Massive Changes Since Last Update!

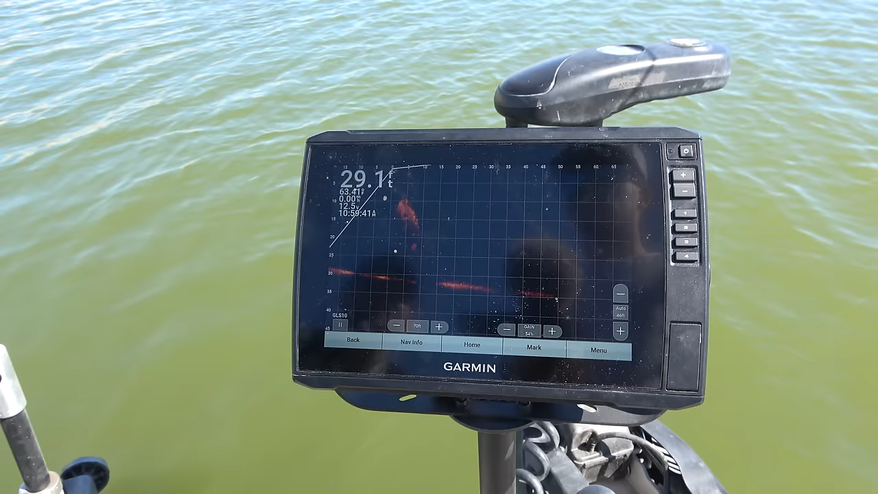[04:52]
On screen: depth 29.1 ft
So that was a 30 foot boat almost, huh? Yep. Completely underwater.
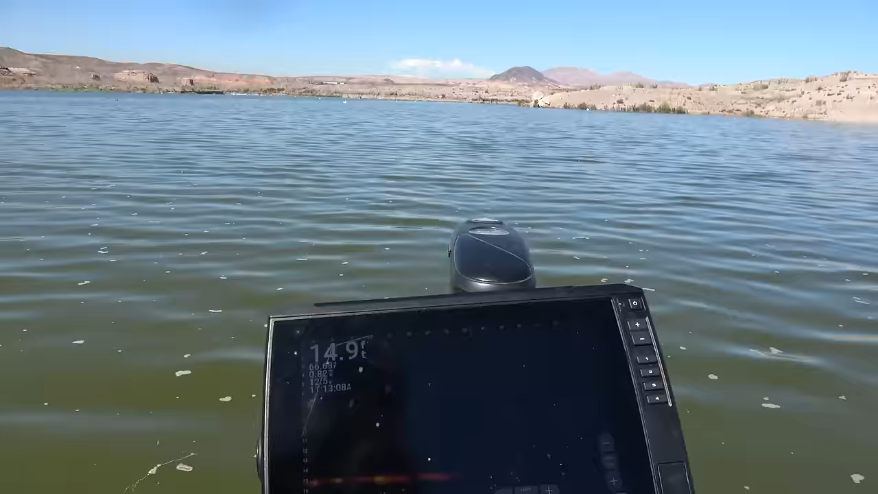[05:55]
We're gonna do a quick shad report.
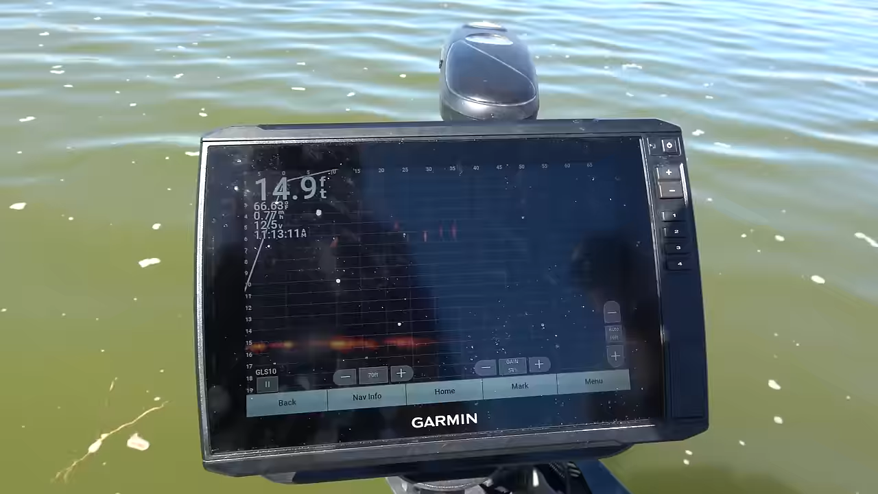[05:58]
On screen: depth 14.9 ft
It looks like there's a lot back here. Those are bigger fish, but right there, I don't know if you can see that, there's schools of shad swimming around. It's gonna be getting close to boil season in a month or so. When it really warms up. That's the fun season.
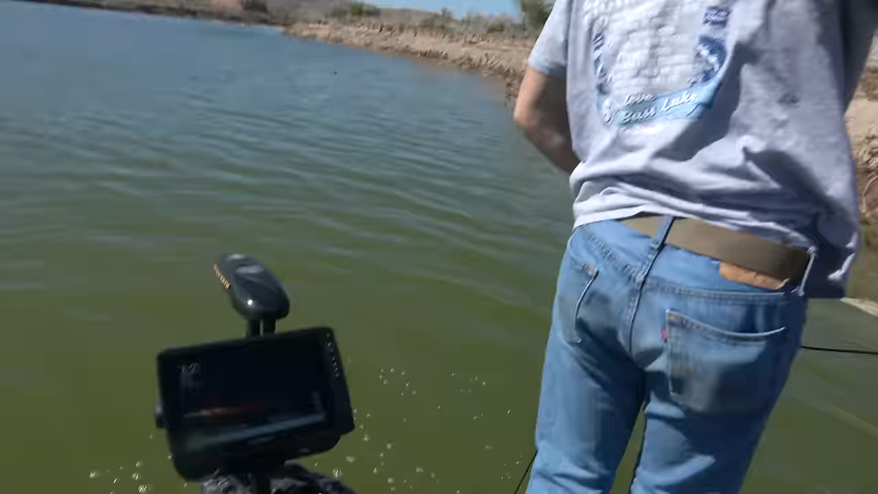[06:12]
We just went right through the middle of a school. Had to get something.